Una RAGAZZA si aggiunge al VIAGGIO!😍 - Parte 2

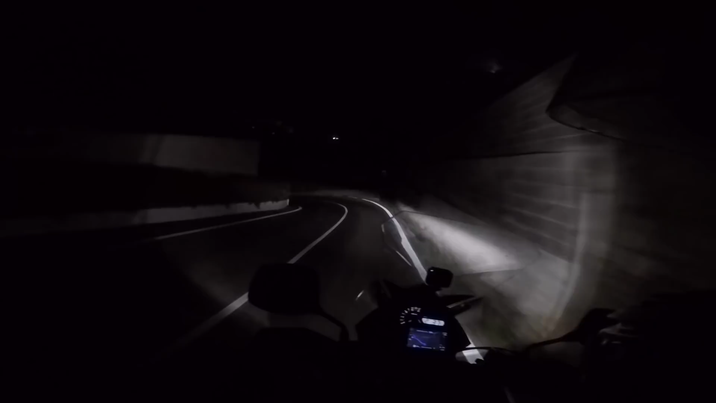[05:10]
Stiamo affrontando una strada di montagna col buio Il costo spagnolo Ben signore Ben signore Ci manca solo un tratto di enduro E poi abbiamo concluso tutto Ecco un gatto dio Fatte magno 370 metri all'arrivo A me dice di andare qua a destra Mi sa
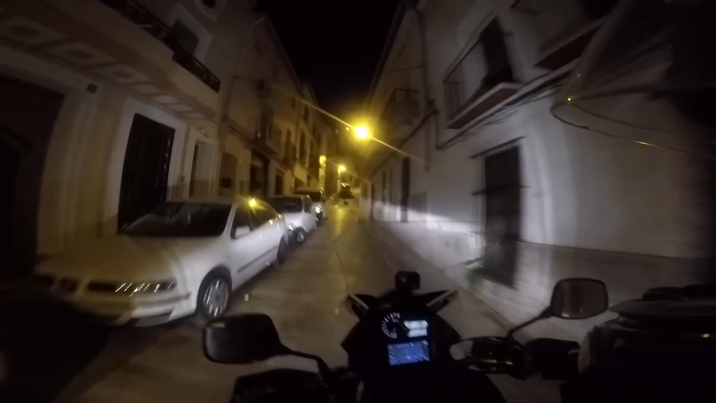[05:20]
che siamo a contromano sai Ma che strade Guarda Ma ti rendi conto Guarda dove siamo Ben Ben Ma ci passo Ma ci passo Mi sa che non si può andare qua in moto eh